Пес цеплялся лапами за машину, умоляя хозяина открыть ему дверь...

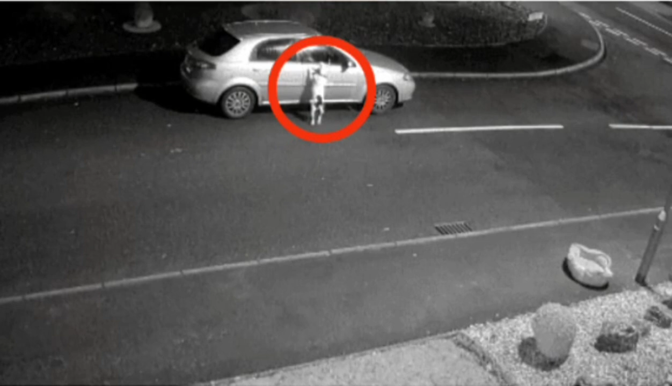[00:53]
Собака не понимала, что происходит и побежала к машине, сарапая окно. Когда машина поехала, пес некоторое время бежал по дороге, пробуя догнать хозяина.